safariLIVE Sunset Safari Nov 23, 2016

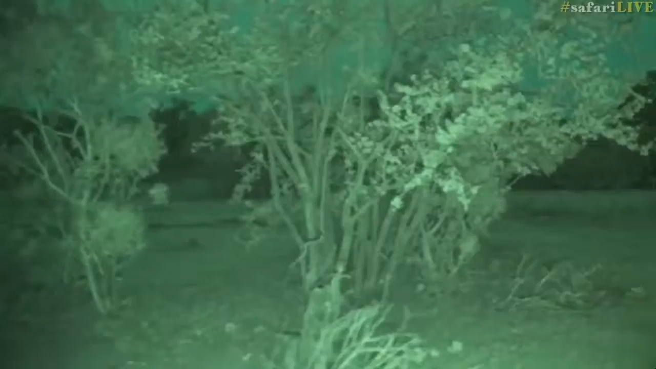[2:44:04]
So it's going to look a bit weird and green, but this is so we can follow animals hunting at night without disturbing them with all our lights.
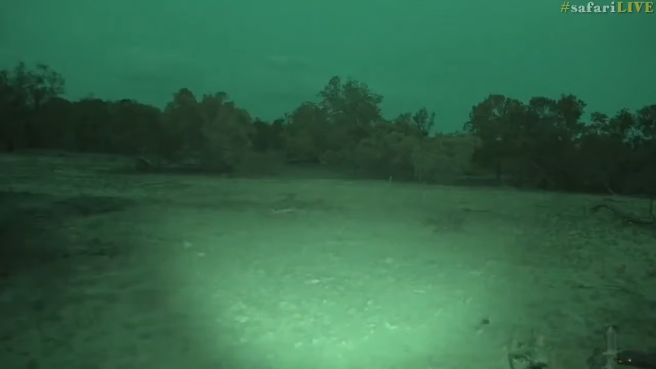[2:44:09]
You can see her there, Vim.
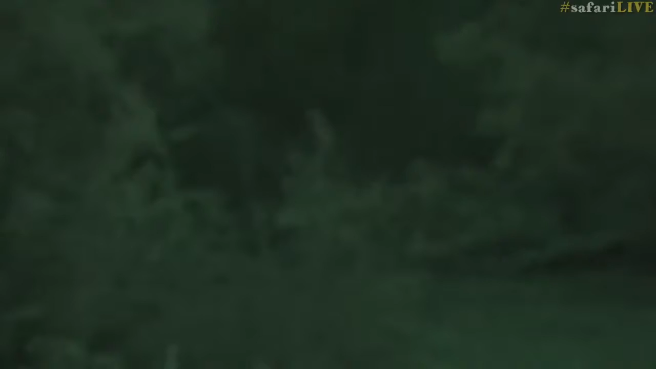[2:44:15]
There, yeah. And she was moving through there. There's some more. There we go. You can see that that's a lion just through there. I don't know if you guys can make it out. Let me just check. The others should be moving through shortly. I saw some cubs, some baby lions. A little bit further back. There we go, there's a baby lion. Rex, I've got visual of them from... Okay.
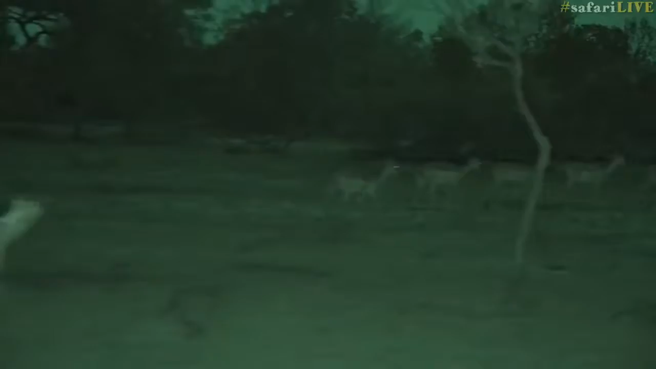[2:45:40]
I don't think they caught one. There, the zebra. I don't think they caught one because we would hear this very upset sounds. Or somewhere on this side. I'm just going to go back again a little bit. Now, you must remember, I can't see anything. I'm watching what you're watching. I've got a little screen in the front of my car, and that's what I'm watching, so it's pitch black.